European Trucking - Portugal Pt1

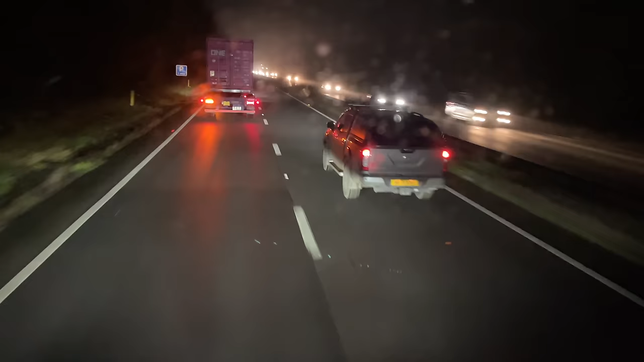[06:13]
Nothing too bad Um It does say There's a 30 minute delay On the road in front of me Which is only to be expected It's 20 past 5 Of an evening Heading into Towards Southampton And then Branching off to Portsmouth So Today Delays are Unfortunately Inevitable Oh Matey boy's got his fog light on there Look at that's handy Get your fog light on Don't you I mean My invisibility's down to what A mile Maybe more
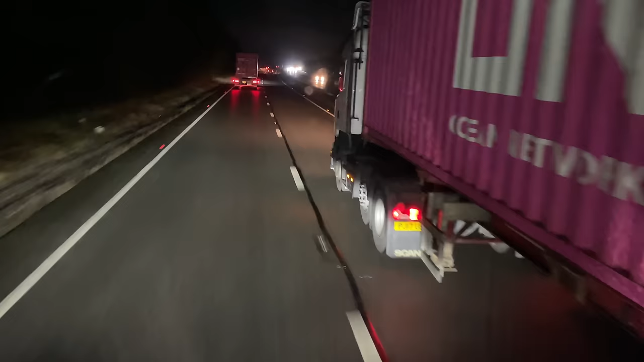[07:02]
I'll see if I can Show you what's going on with that Otherwise Come on A little bit Otherwise Yeah We're Heading for the road Here we are coming into Portsmouth Come off the motorway Pretty straight forward Follow the Follow the road round And it takes you to the
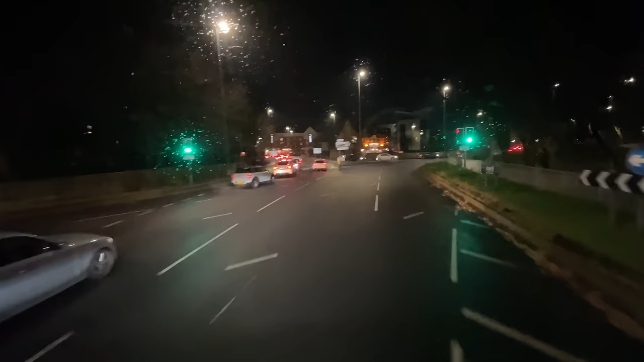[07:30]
Ferry port As you can see
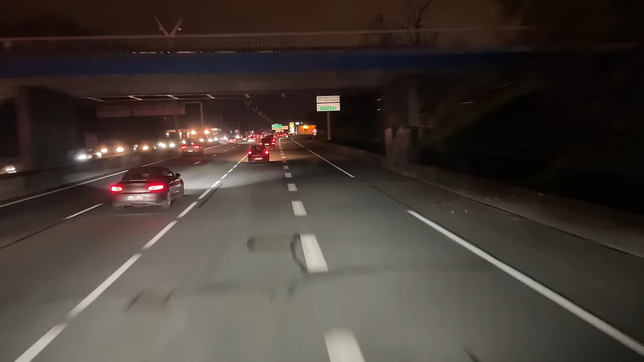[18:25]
and here we are in bordeaux um i'm about three quarters of the way around in fairness um i didn't book on before i didn't book on i didn't um video before because i was concentrating on what's what and the traffic and all the rest of it but in fairness it's been flowing really really good my sat nav even said there was um 20 well it started out as a 90 minute delay and i thought oh great that's going to mean i'm
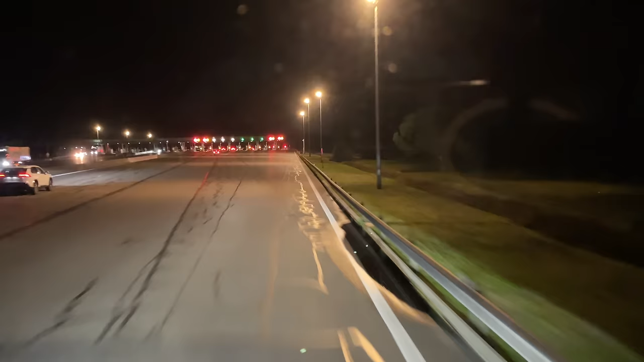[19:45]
just 40 miles to go and coming up to the payage let's see if i can show you one of these um 30k level ones they're good when they work good but you have to uh not be taking the mix and going at
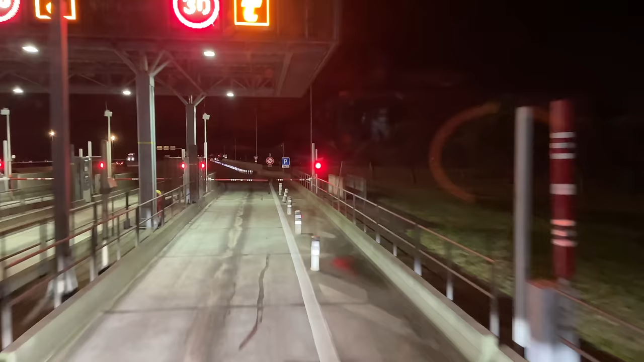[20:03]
50 kilometers per hour but there you go just a little bit on the retarder coming in
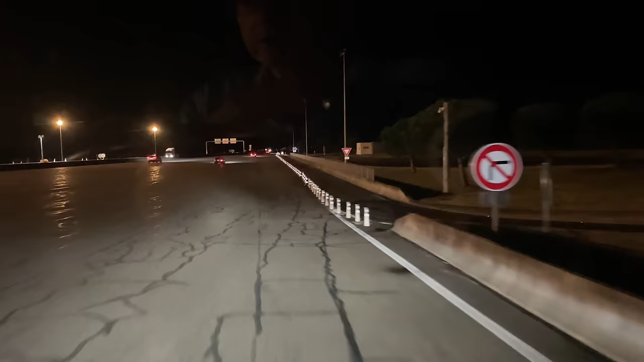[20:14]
and uh drop it down to around 30 and up they go uh yeah 37 miles to go uh 36 on on the motorway and then we literally just turn off the motorway and we're there so there are three quarters of an hour i should be there which is good um grab a beer and get something to eat and then nine off and kick off in the morning